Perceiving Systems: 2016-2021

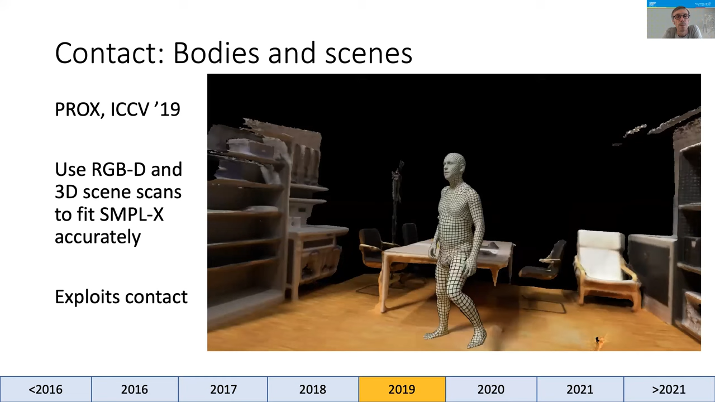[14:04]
Using RGBD sensors, where D stands for depth, and 3D scene scans, we estimated simple X bodies by again encouraging contact and preventing interpenetration. The PROX dataset includes 12 varied scenes and 20 subjects, and has become a foundation for our research on human scene interaction.
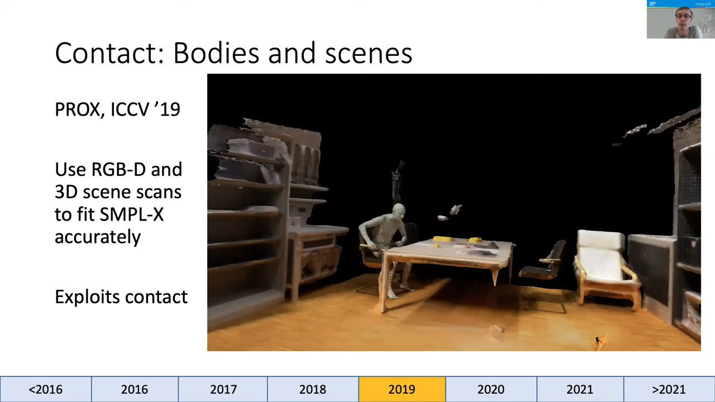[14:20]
But PROX only focuses on static scenes and doesn't include object manipulation.